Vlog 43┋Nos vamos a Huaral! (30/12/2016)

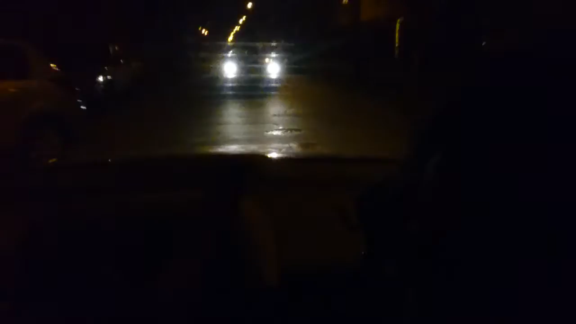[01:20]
no se ve porque está todo negro Pero ahí ven el carro que está atrás Estamos con Víctor Hola seguidoras y seguidores de HolyDots Ay, no digas así, ¿qué te pasa?